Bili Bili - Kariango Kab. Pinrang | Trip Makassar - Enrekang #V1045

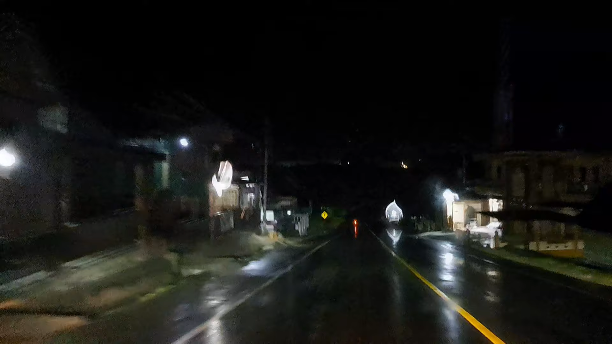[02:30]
semua sudah diperbaiki, jembatannya dipindahkan menjauh dari pinggir sungai.
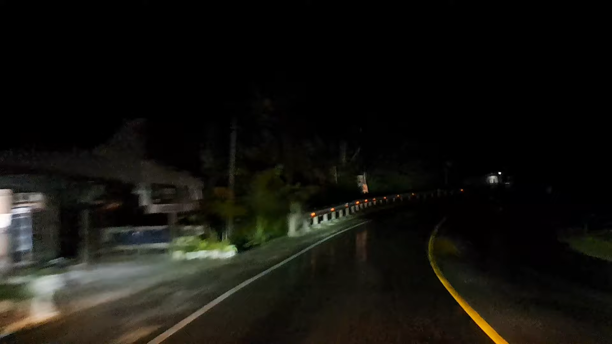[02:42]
Alhamdulillah, malam ini saya sudah di daerah Pindrang, tepatnya di Bidik-Bidik, yang merupakan daerah Pindrang yang berbatasan langsung dengan kota pare-pare. Dan dengan turunnya hujan,
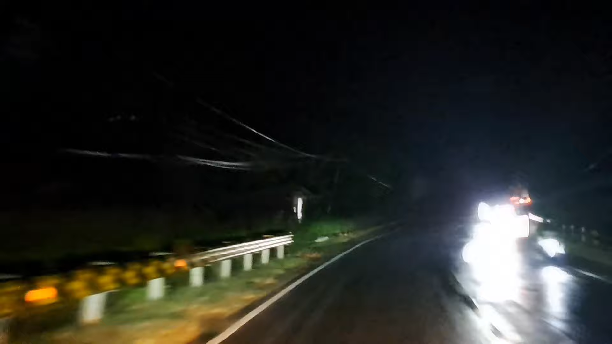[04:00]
anda menjadi terganggu dengan basahnya jalanan. Apabila ketemu dengan kendaraan dari arah berlawanan, sahabat sekalian.
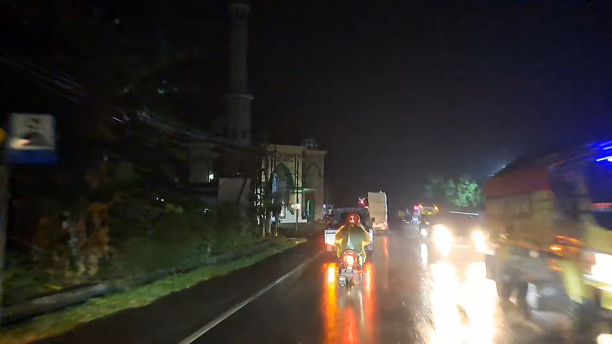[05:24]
saat ini sudah melintas di daerah Sopak
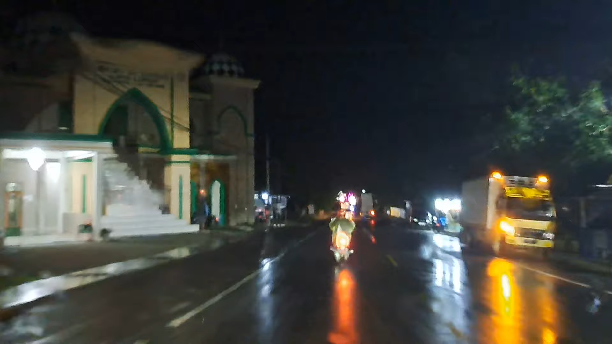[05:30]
Kabupaten Pindrang. Sahabat sekalian, salah satu alasan atau pertimbangan Kenapa banyak kendaraan atau saya sendiri lebih sering lewat Pindrang menuju Endrekang? Karena dari sisi perhitungan jarak dan waktu, apabila lewat Pindrang menuju Endrekang menghemat sekitar satu jam,
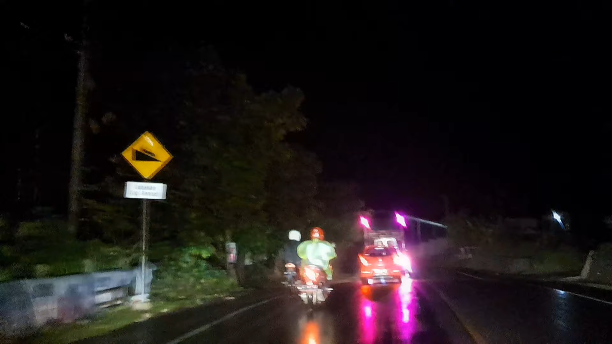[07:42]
Sulawesi Barat memuju hingga Palu, Gorontalo, Manado, dan Bitung. Sahabat sekalian, namun berbeda dari Makassar ke Pare-Pare, jalannya sudah dua jalur, masing-masing jalur dua lajur.
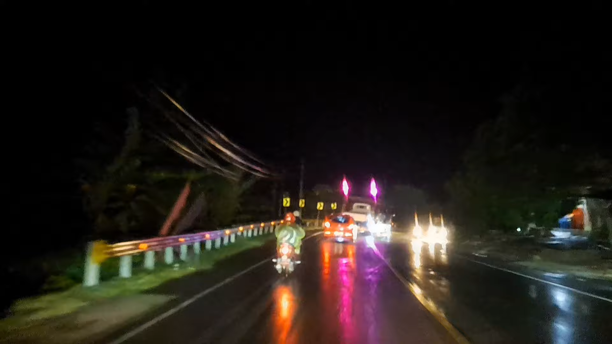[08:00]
Kalau dari Pare-Pare menuju Pindrang, jalannya masih satu jalur dengan dua lajur. Namun saat ini jalan dari Pindrang, dari Pare-Pare ke Pindrang sudah lumayan sangat bagus dan lebar, ditambah bahu kiri kanan sudah diperkeras. dan kalau tidak salah terakhir pekerjaan jalan
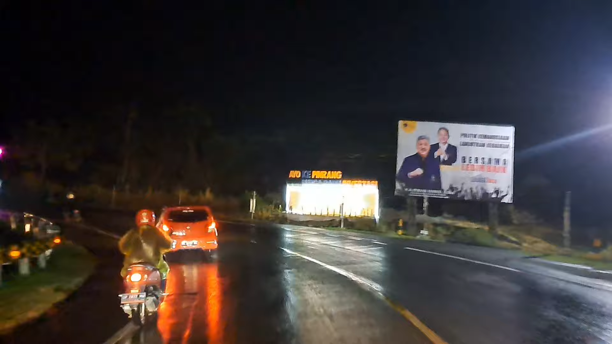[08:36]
Pare-Pare Pindrang, Batas Sulbar, terakhir pekerjaan rekonstruksi kelebaran pada tahun 2020,
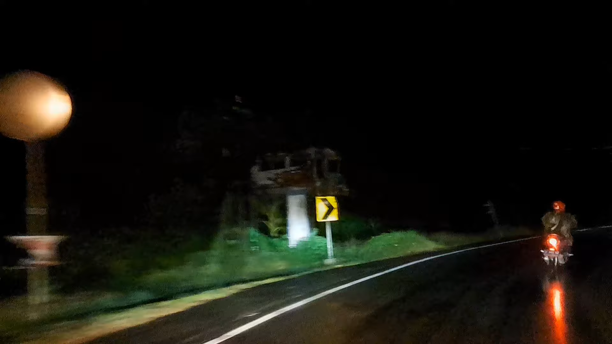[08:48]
sehingga menjadi lebih nyaman. Kalau sebelumnya lebar hanya sekitar 6 meter, sekarang sudah 7,5 meter dengan bahu yang diperkeras. sahabat sekalian,
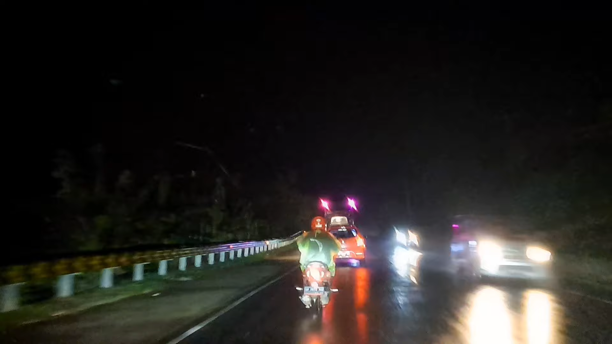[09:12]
ini bisa nampak kita lihat bahwa di jalan sudah sangat longgar dengan selesainya kemarin rekonstruksi jalan pada ruas Pare-Pare Pindrang, Batas Sulawesi Barat. sahabat sekalian, nantinya saat sampai di kota Pindrang, saya mengambil jalur Pindrang-Malingpung-Nrekang
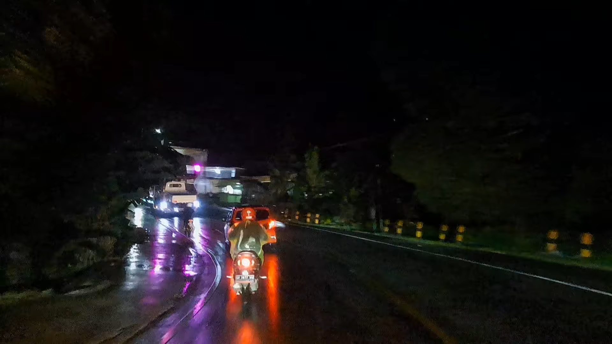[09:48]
yang merupakan jalan provinsi. Nanti di Nrekang, di daerah KBR, baru ketemu lagi dengan jalur Jalan Nasional Lintas Tengah yang menghubungkan Pare-Pare, Sidrap, Nrekang, Toraja, Palopo yang merupakan jalan nasional. Jalan yang saya lewati ini sebagai jalan nasional.
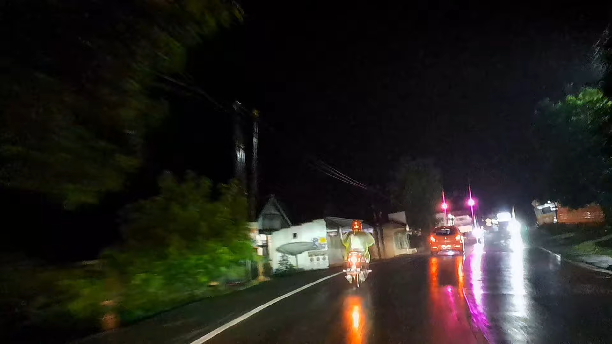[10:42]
Sahabat sekalian, Alhamdulillah perjalanan di malam hari cukup lancar, hanya saja memang sementara hujan, walaupun tidak keras. namun sebagai pengguna jalan,
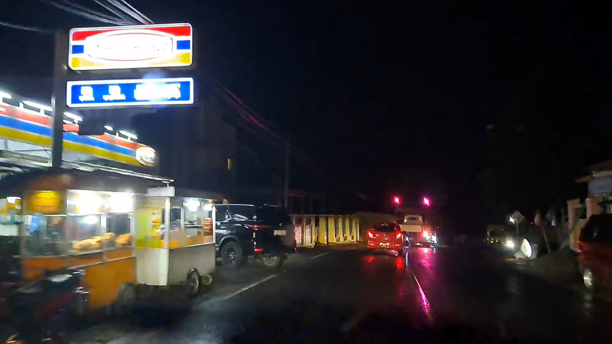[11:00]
khususnya pengendara, untuk tetap lebih hati-hati dalam membawa kendaraan untuk
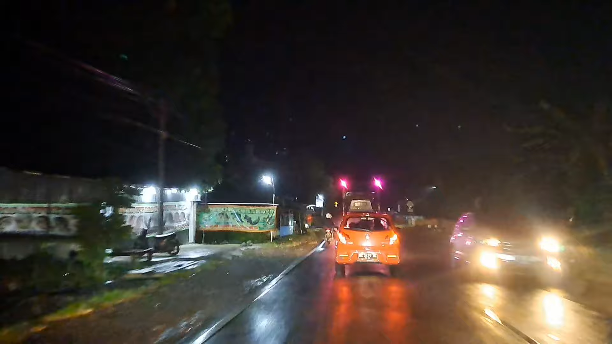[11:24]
jalur ini selalu ramai karena
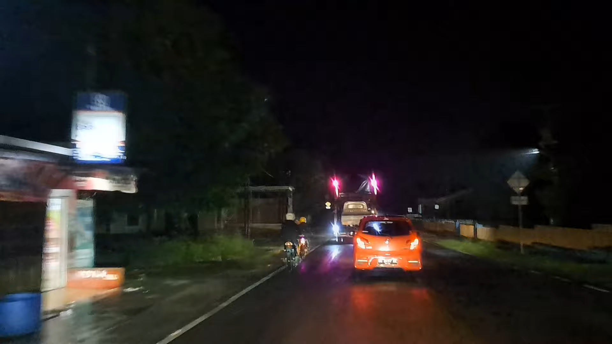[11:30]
merupakan jalan Transulawesi Lintas Barat yang boleh dibilang sibuk selama 24 jam. Alhamdulillah, saat ini saya sudah
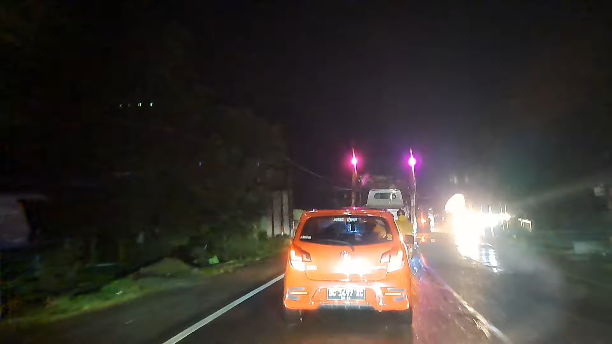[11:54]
berada di wilayah Kejamatan Supa, Kabupaten Pindrang. Selama, saya sudah berada di wilayah Kemudian, kita akan singgah untuk mengisi bahan bakar. beberapa saat ke depan,
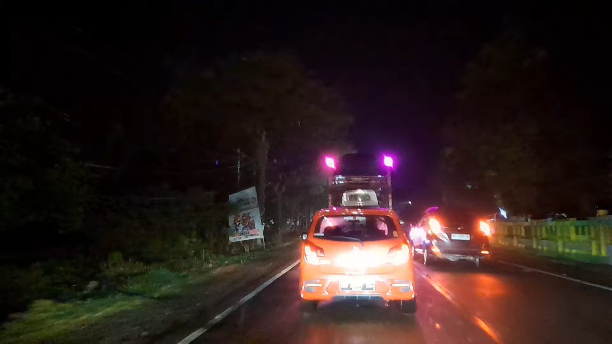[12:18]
kita akan singgah untuk mengisi bahan bakar. Ini adalah SPBU yang cukup besar yang ada di
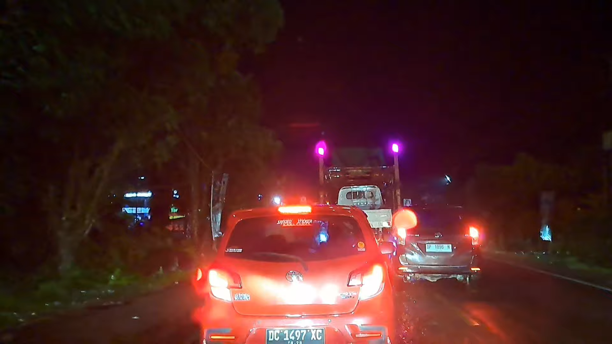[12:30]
Kabupaten Pindrang Yang selalu ramai disinggahi oleh para pengendara Baik lokal